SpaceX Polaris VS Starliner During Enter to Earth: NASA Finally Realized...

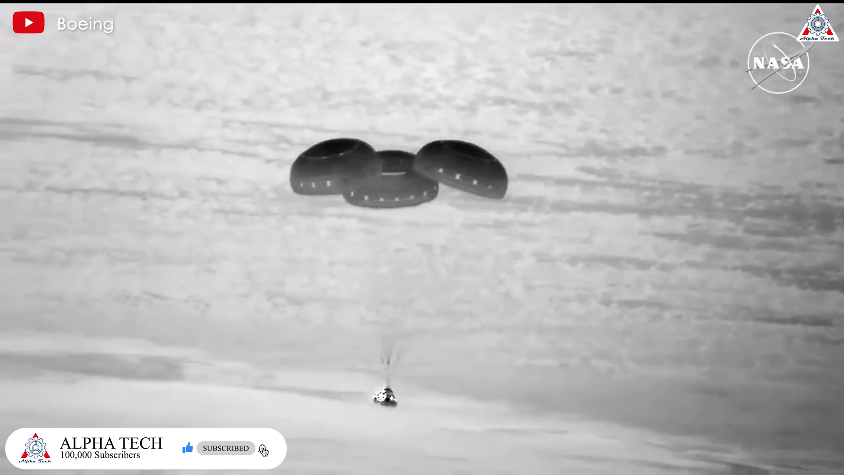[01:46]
When their returns are compared side by side, Boeing's mission pales in comparison.
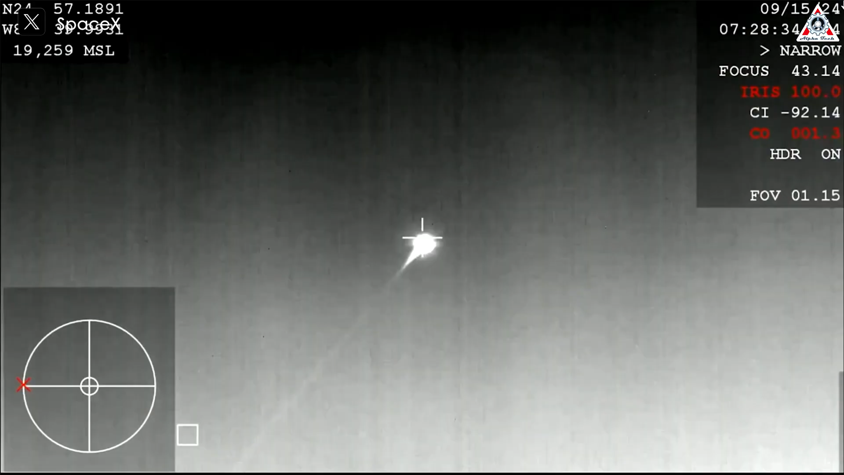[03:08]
The spacecraft then hit some pretty extreme temps,
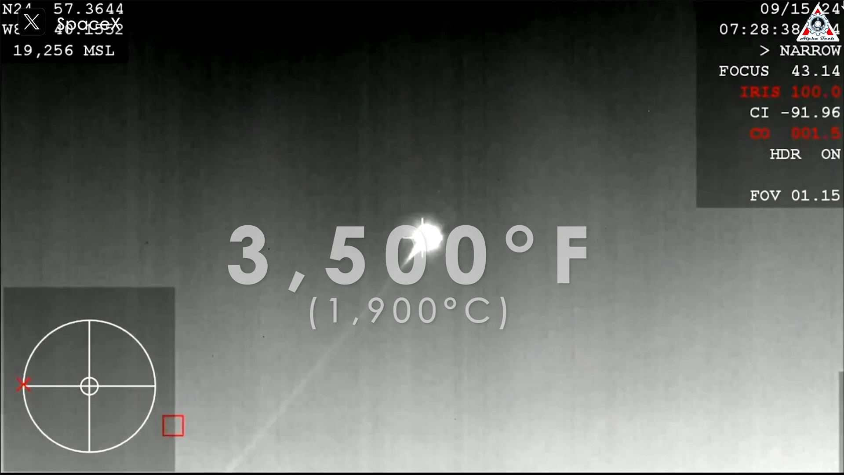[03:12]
up to 3,500 degrees Fahrenheit, due to the pressure and friction caused by colliding with the atmosphere while still going at 17,000 miles an hour.
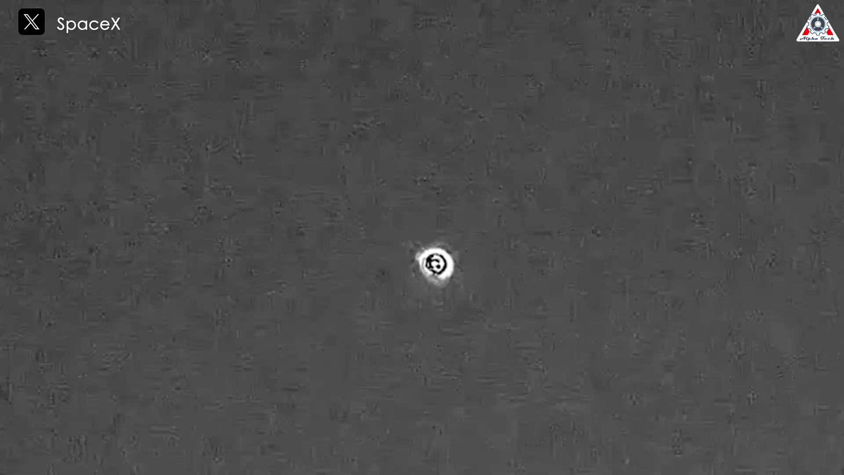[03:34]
After touching down on the ocean, the spacecraft bobbed in the water for a while,
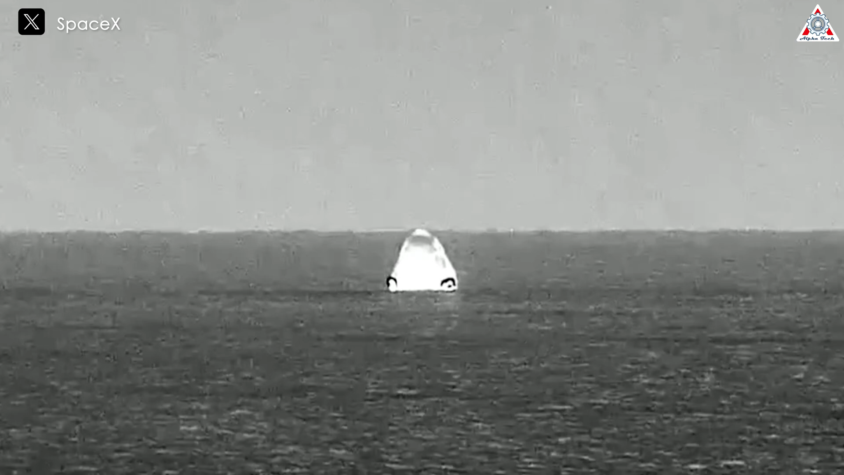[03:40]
till a recovery team standing by nearby pulled it out of the sea and onto a special boat called the Dragon's Nest.
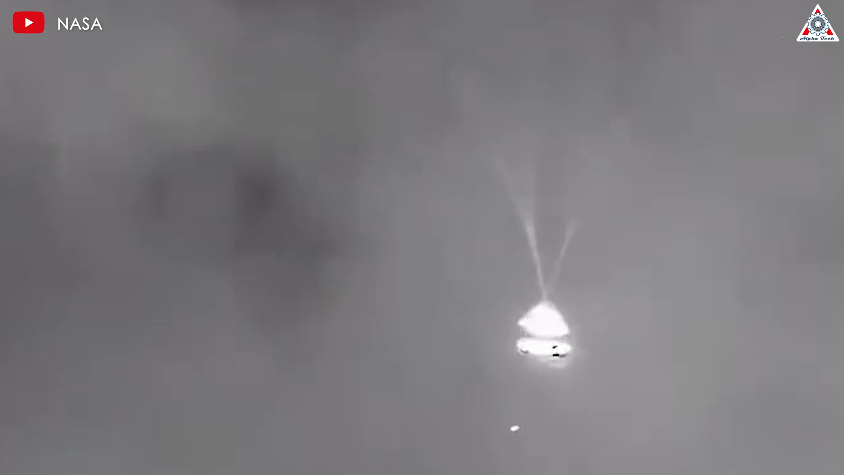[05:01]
Starliner inflated a set of airbags just before landing at White Sands Space Harbor, a dry desert in New Mexico.
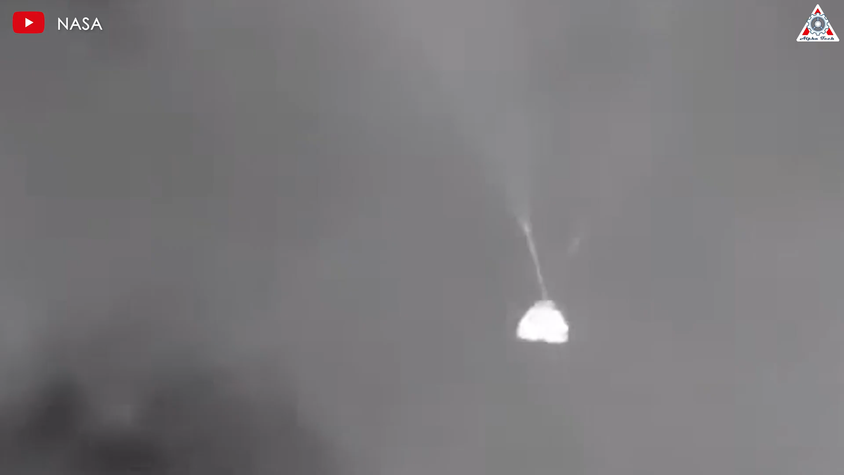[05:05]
After Starliner touched down around 6 p.m. September 6th, NASA did a presser the following day in Houston.